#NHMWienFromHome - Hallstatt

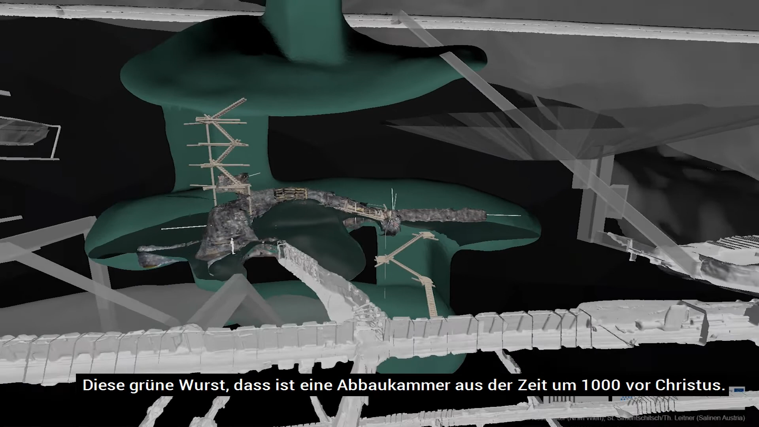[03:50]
Diese grüne Wurst, das ist eine Abbaukammer aus der Zeit um 1000 vor Tristus.